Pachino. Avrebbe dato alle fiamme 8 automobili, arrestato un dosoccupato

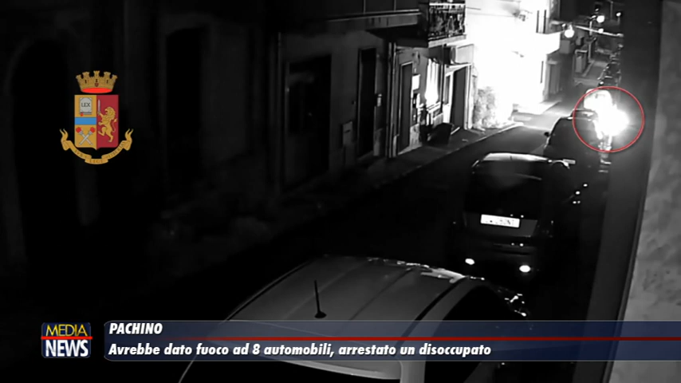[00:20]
sistemate tra Via Nuova e Via Pellegrino Rossi. In questo tratto di strada, gli inquirenti sono certi di aver individuato l'attentatore, che in quell'occasione indossava un giubbotto, mentre in mano aveva una bottiglia di plastica, presumibilmente con del liquido infiammabile. Il filmato più importante, sotto l'aspetto investigativo, è quello in cui si scorge l'uomo a dirigersi verso un folgone Renault, il primo ad essere divorato alle fiamme.